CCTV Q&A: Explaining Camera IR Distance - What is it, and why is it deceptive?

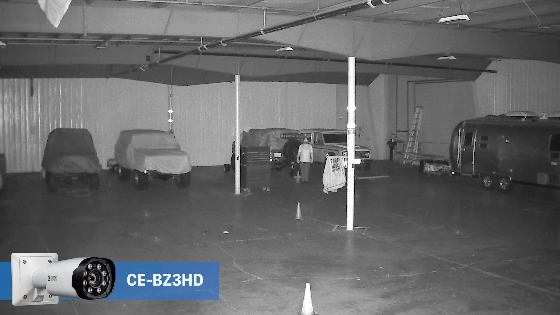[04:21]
Yeah, I'd agree that in this scene, you are capable of easily reaching that 100 foot distance, but keep in mind, you do start to see some fall off on the edges of the image. Well, how about the BZ-3HD? How does that compare? Now, as expected, the BZ-3HD performs really well here. It practically illuminates the entire scene with no visible fall off and looks just as good when zoomed all the way in.
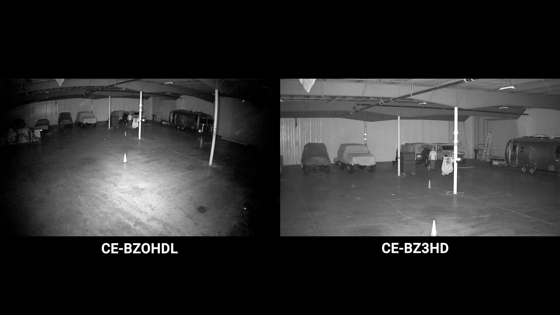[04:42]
So, which of these two cameras would you suggest here?
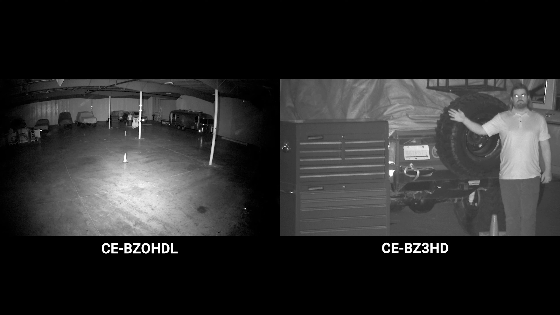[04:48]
Well, I mean, that largely depends on what you're trying to achieve. If you're looking for an entry-level IR camera for good general area coverage,
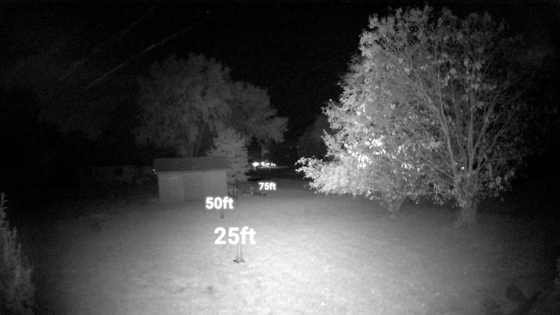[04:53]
then I'd say the BZ-0HDL would be a good choice. But if you need to be able to identify someone at a distance, then the BZ-3HD is going to be the better option.
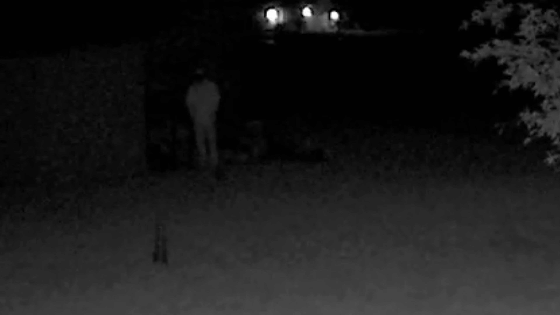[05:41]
So, now maybe only 75 feet here. Yeah, I'd say at this height and this angle, 75 feet might really be about the max distance you're going to get. But, you know, what are you really able to identify at this distance?
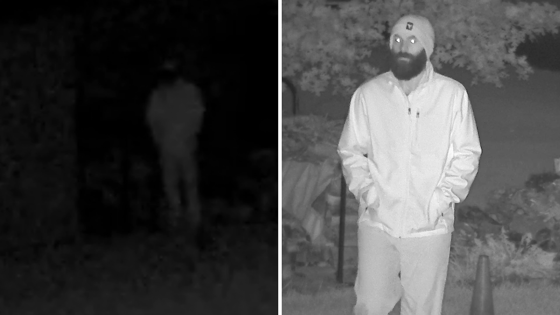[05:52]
You know, yes, you can tell it's a person and yes, you could zoom into that area. But ultimately, you're really going to struggle to provide more details about this person. So, how does the BZ-3HD look at this 75 feet distance? If we look at the BZ-3HD at that 75 foot distance, you're able to see important details such as,
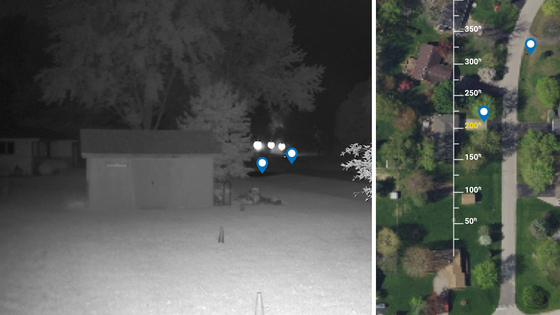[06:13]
this person is a male, he's wearing a beanie, and he has a beard. Well, what about the maximum IR distance of the BZ-3HD? Now, I suppose you could say it's maybe 200 feet based off of the driveway entrance in the background,
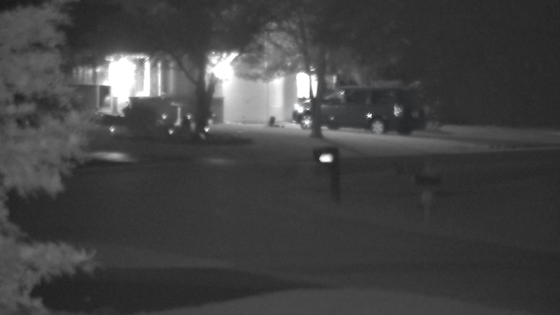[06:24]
or you could say it's capable of 325
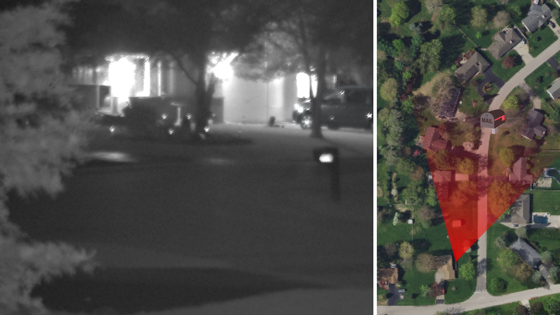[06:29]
feet based on the fact that you can see mailbox numbers here reflecting the IR LEDs from the camera. But I see a house and a van in the background. Wouldn't you say that you could see those too?
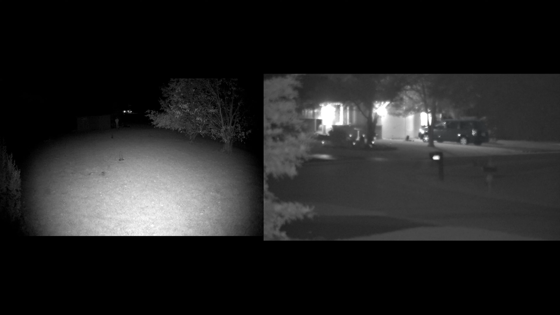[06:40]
Technically, yes, you can see them, but that's not really because of the IR LEDs on the camera. It's more because of the ambient light from the house lights. So, are you recommending the BZ-3HD for this application? I mean, as we talked about in the previous scene, it just really depends on what you're trying to do with your cameras.
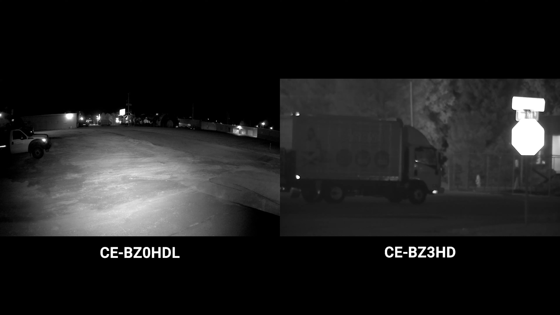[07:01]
If you had some more ambient light and maybe you're on a tighter budget, the BZ-0HDL is going to be a good camera for you. But if you do need to see further,
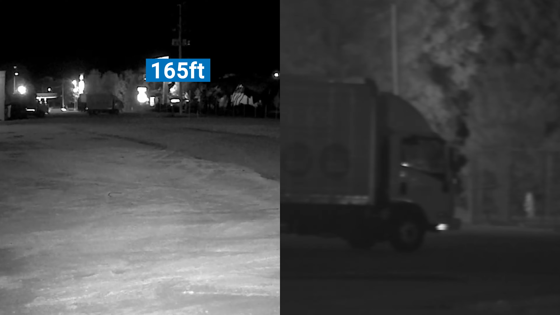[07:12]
obviously that BZ-3HD is going to be the better of the two options. So, in this last scene, I wanted to show how these two cameras perform in an area with lots of ambient light.
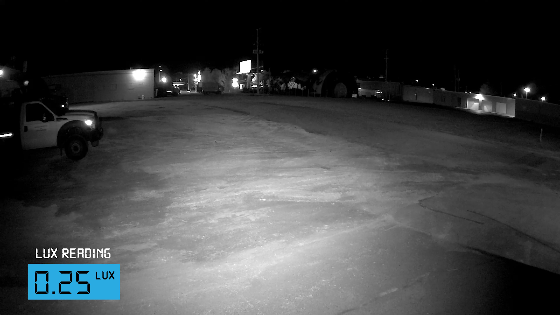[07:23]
A couple things to note in this scene is there's a stop sign 165 feet away and a truck, two parking lots over, 275 feet away.
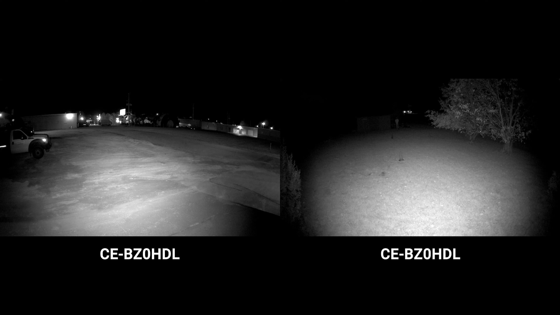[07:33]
Yeah, I really see that the BZ-0HDL shines here. How far do you think that the IRs are actually going? It's really hard to say what the IR distance is on the BZ-0. Compared to the previous scenes we looked at, obviously it's more than 75 feet, but because the IRs are reflecting off the stop sign here, do you say IR distance is 165 feet?